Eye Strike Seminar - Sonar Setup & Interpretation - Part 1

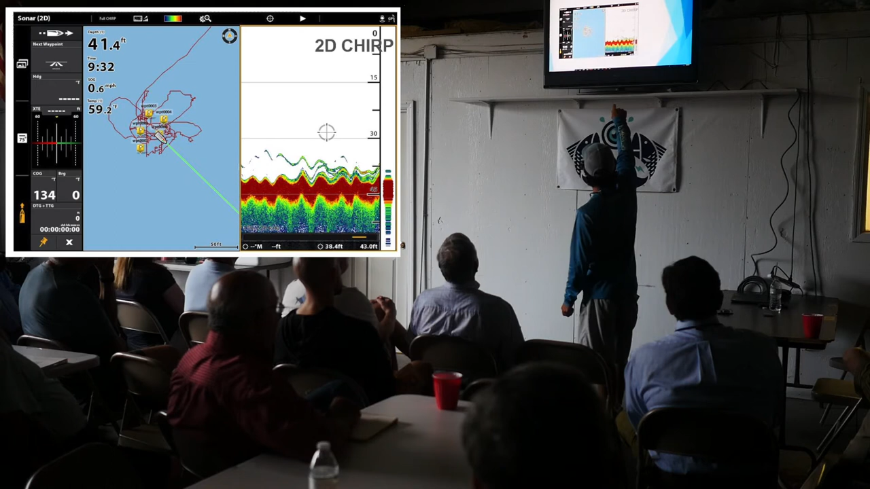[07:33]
On screen: depth 41.4 ft, speed 0.6 mph
The sheep's head will sometimes take over the sea bass and push them out. And so that's what you're seeing here is this fish coming up off the top. And then just under my mark there, my arrow key, you can see another fish up above. But one important thing with this image is that I have, as you can see on the right, I have the whole water column listed. And so one thing that you can do on most newer units, and we talked about this at the jigging seminar at Shimano, is that you can zoom in on, like if you're focusing on bottom fishing,
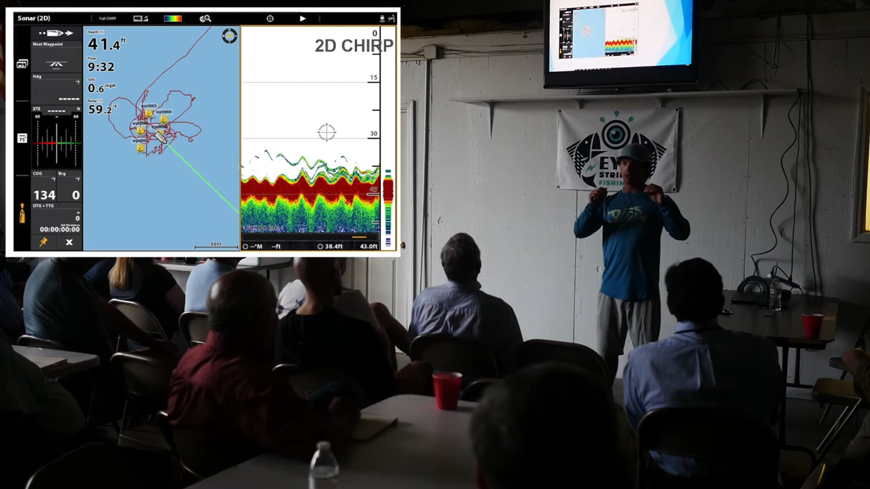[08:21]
On screen: depth 41.4 ft, speed 0.6 mph
You're focused on that bottom part of the water column, down deep, right along the bottom. So you can actually zoom in on your screen to the bottom, you know, to the bottom 10 feet, and you get a much clearer image of what you're looking at. So like right here, it's zoomed way out, so I'm not seeing as much detail. But if you zoom way in and zoom in on that 30 to 41 foot,
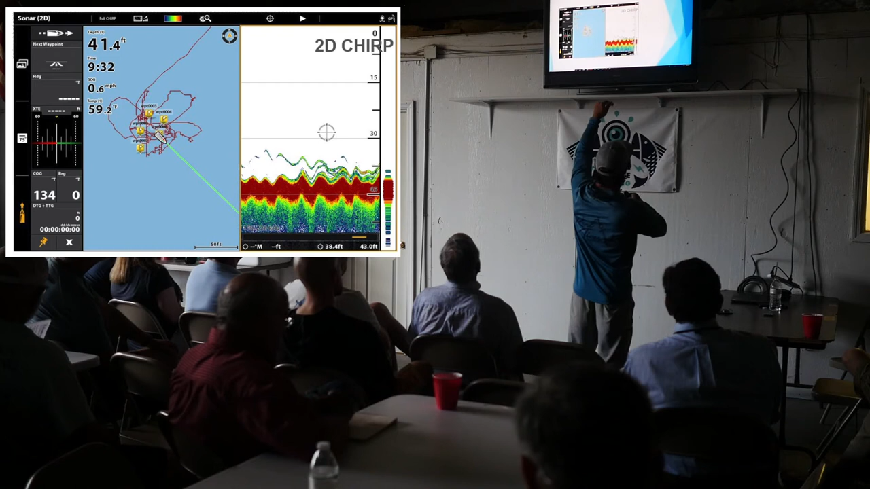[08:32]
you can see the different sizes in the fish. And you'll see, you'll notice, you know, as you're catching fish, you say, okay, I'm catching sea bass, and then you look at your screen, and you see those smaller marks on there. You know, and you're like, okay, those are sea bass, and you remember that. You remember that image. So next time you move to a spot, and you're not looking for sea bass, and you zoom in, and you see those sea bass, you're like, nope, looking for a different mark.
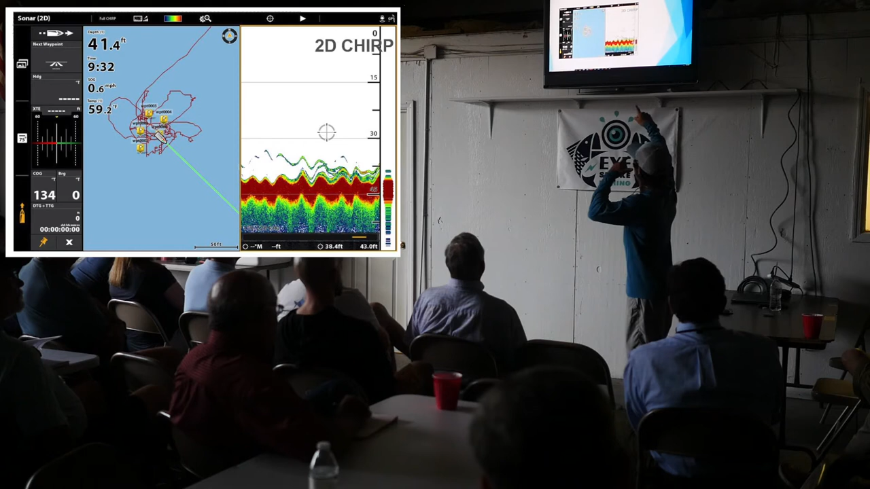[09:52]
On screen: speed 0.6 mph
you know, each unit, whether it's Garmin or Simrad or Humminbird or Lowrance. But mine is over on the side of the key button that pulls up my menu options, and I can go to different settings for my 2D sonar, and I can change the sensitivity, and I can change the contrast, and different things like that. Now they're called different things on each unit. Mine is called sensitivity, contrast, but you usually have two or three basic settings. And you can play with those on the 2D just like you can the side scan and the down imaging,
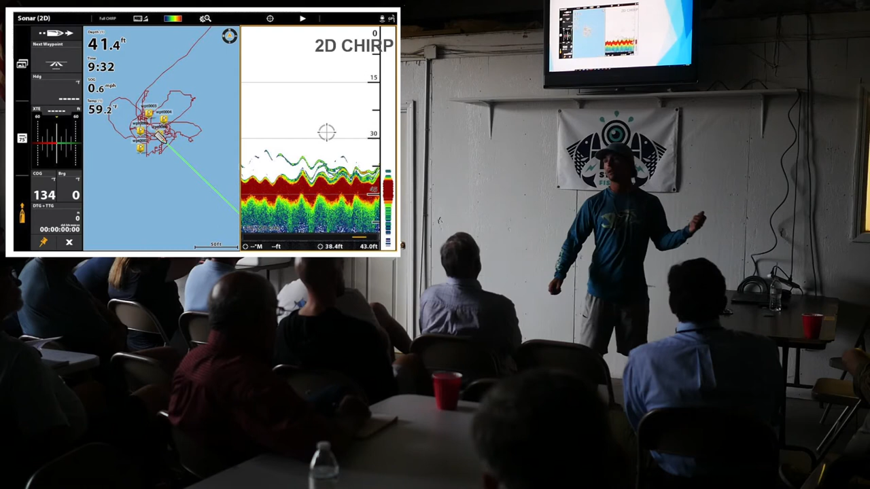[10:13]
On screen: depth 41.4 ft, speed 0.6 mph
and that will help you get a much better image, and it's very simple and very easy to do once you figure it out. You can just pull up your manual and see how you access those settings within your 2D, and you can go on and visibly change those settings so that you're manually seeing different pictures. So what I'll do on my unit, and each unit is different, but I'll pause it,
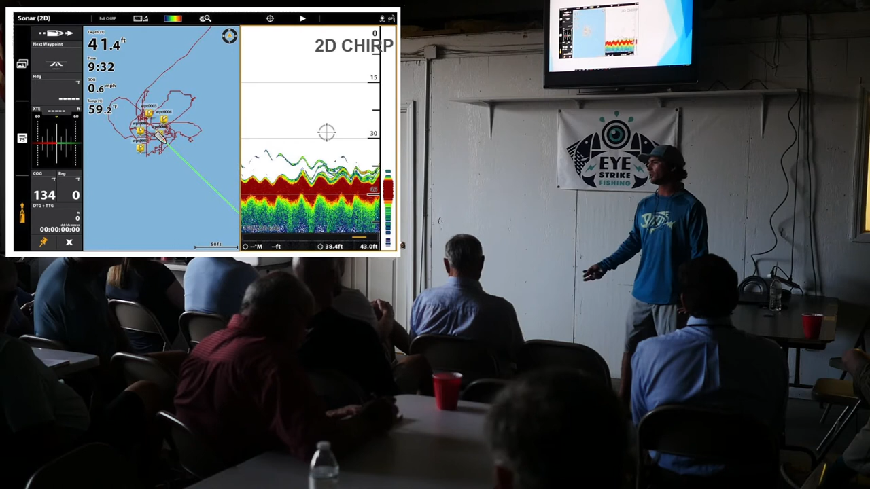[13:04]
On screen: depth 41.4 ft, speed 0.6 mph
So down imaging is very neat. It's not something I use a lot in shore because I'm not fishing a lot of deep water. Down imaging is when you're looking for fish under you. Most of the time on fish and water, 12 feet and less. You can still use the down imaging in 12 feet or less, but I find that the side imaging is a lot more effective in the...
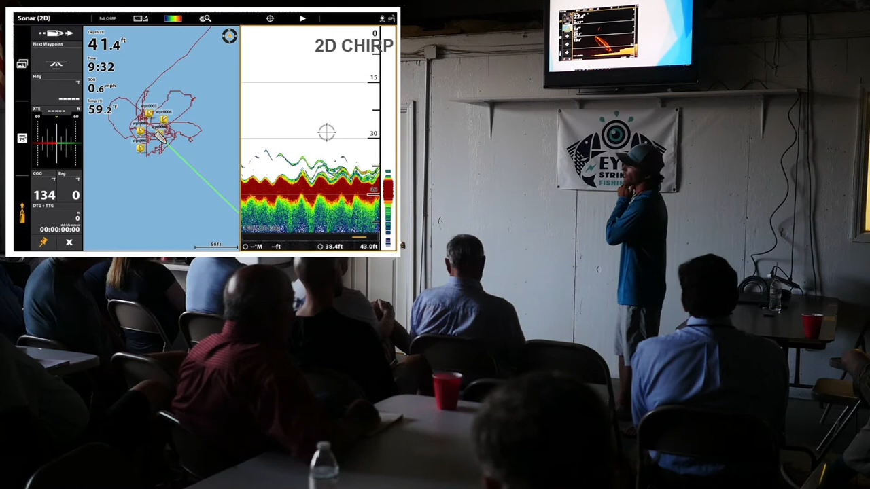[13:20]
Sorry, I keep pressing buttons all over the place. But this is a down imaging shot. I really like this one because it shows a couple
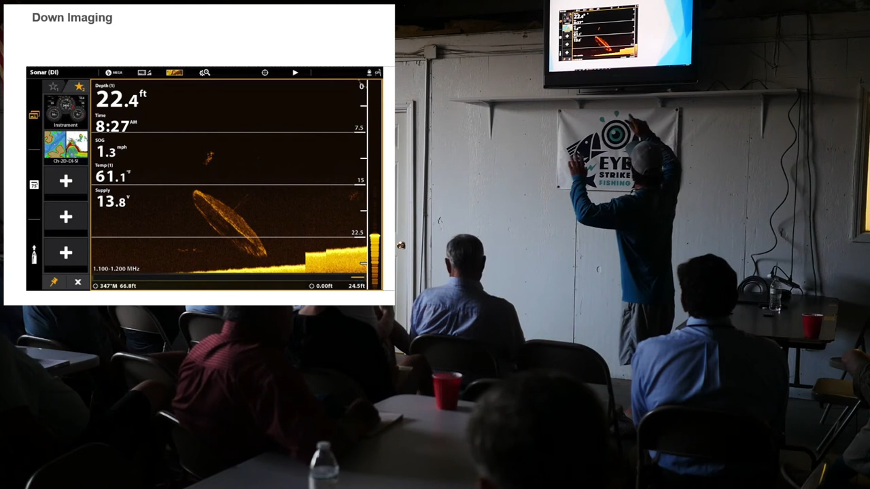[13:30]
On screen: depth 22.4 ft, water 61.1°F, speed 1.3 mph
different scenarios that I can talk about and point out. One other thing that I just forgot about that I want to mention, and I'm going to do this, I don't think of things.
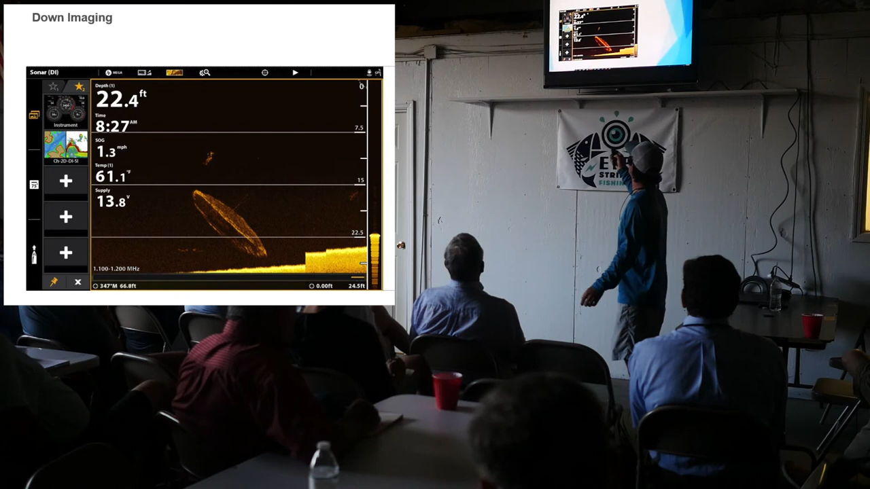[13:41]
On screen: depth 22.4 ft, water 61.1°F, speed 1.3 mph
But one other thing that you want to pay attention to with your 2D imaging is your kilohertz. If you have it set at a real low setting, like on 80, that's way too low. You need to crank it up. Like on newer units, my unit, my 2D imaging, it'll scan. So as I get into different water columns and different depths, it'll go from 150 to 220.
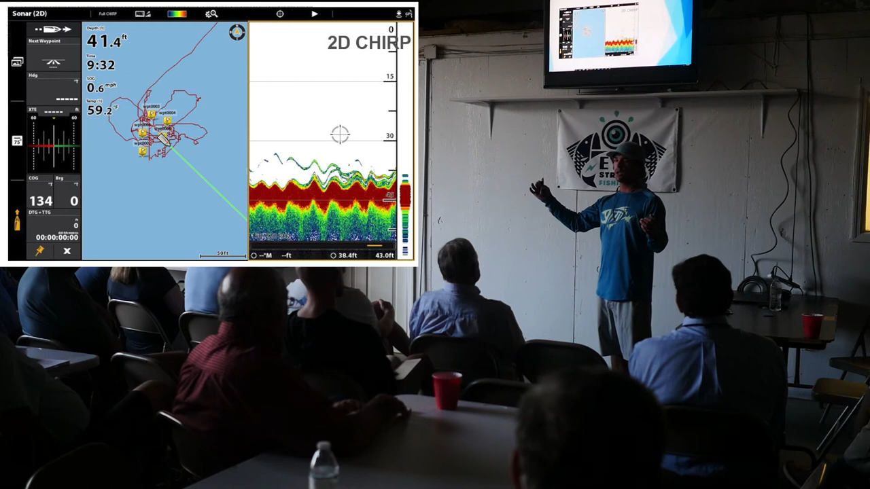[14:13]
On screen: depth 41.4 ft, water 59.2°F, speed 0.6 mph
But make sure that you're around that 200 mark for the 2D imaging. If you're too low, you won't get that clear reading that you're looking for.